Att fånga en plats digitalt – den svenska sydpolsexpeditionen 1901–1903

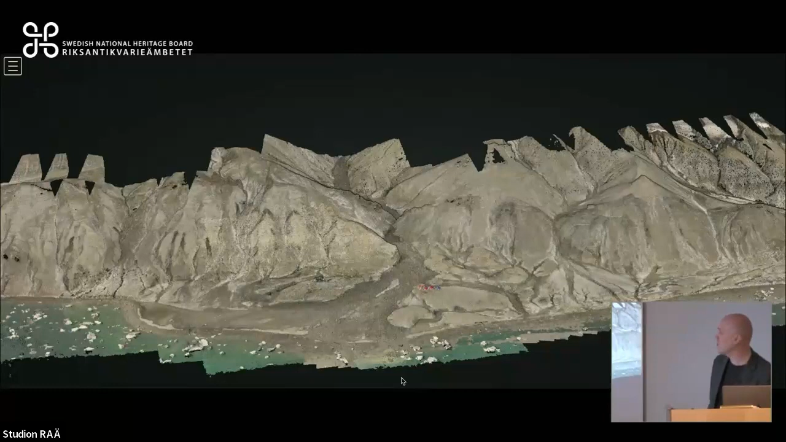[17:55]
Kanske jag skulle gå tillbaka till den mest förra bilden förresten. Dels av de här monumenten men också med hjälp av drönarna.
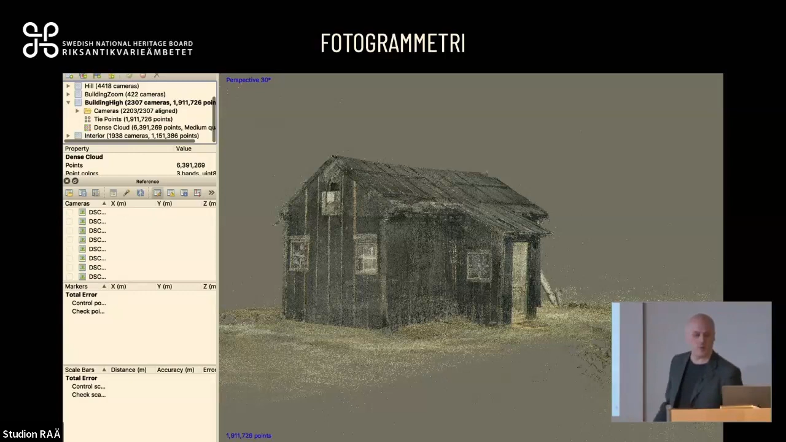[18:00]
Vi kunde kombinera landburen, fotogrammetri och de här som vi tog från drönarna.
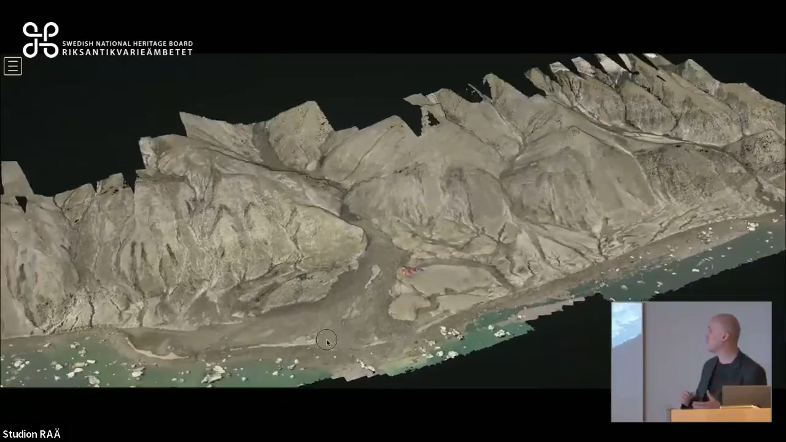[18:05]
Så vi kunde få hela landskapet. Kunde se alla de här fårorna. Kan zooma in på olika delar.
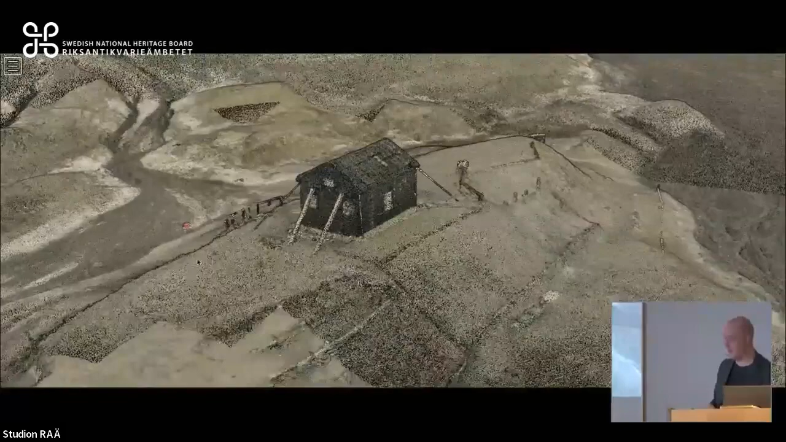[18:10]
Och sen kombinera det med de här mer högupplösta som vi gjorde på plats.
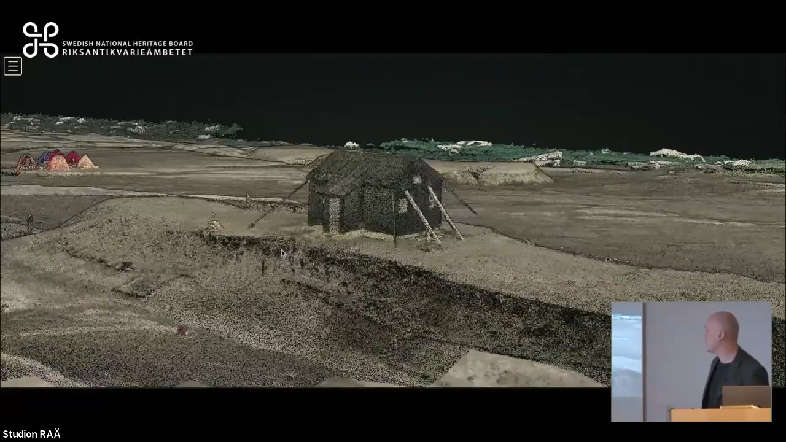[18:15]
Det här är från den lågupplösta versionen vi gjorde av det hela. Men tar man på den högupplösta versionen så kan ni se på det här tungt molnet. Där varje är liksom en mätpunkt mer eller mindre. Så kan man få ut de här utsnitten som ger en väldigt exakt bild av landskapet. De här till exempel terrasseringen som man gjorde då i 1995 för att rädda kullen lite.
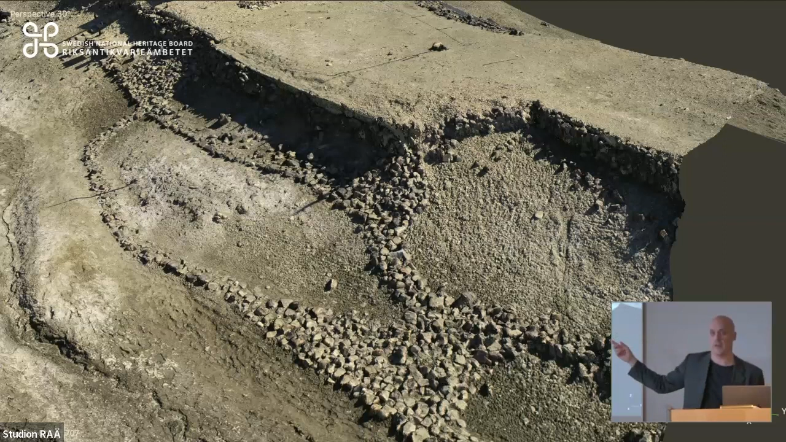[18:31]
Men ja, så det är också ett material att undersöka det här med.
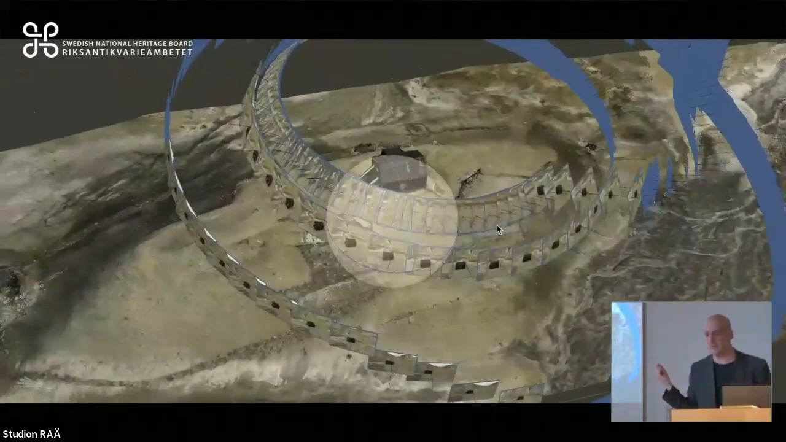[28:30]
texturierade modeller som vi kombinerar med laserscanningar också sedan med de historiska foton och rekonstruerat landskapet med de här olika glaciärerna och sådan.